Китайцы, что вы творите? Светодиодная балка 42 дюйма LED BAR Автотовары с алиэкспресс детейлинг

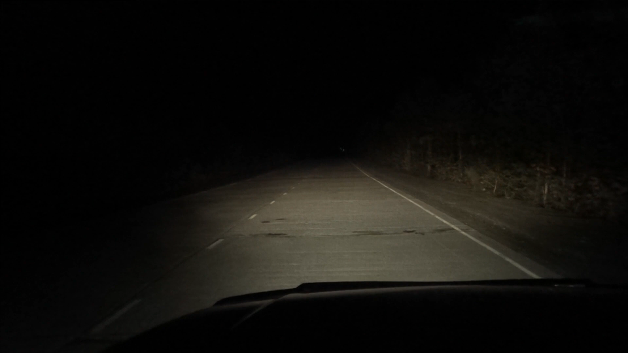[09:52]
Ну, вот выехали мы на ночную темную дорожку. Вот так вот у нас ближний свет светит. Вот так вот светят ходовые огни. Это габариты. Ближний свет. Дальний свет. А вот так вот светит вновь установленная балка. Свет, конечно, волшебный. Но я вот говорю еще раз, что в процессе эксплуатации нужно настраивать балку под себя.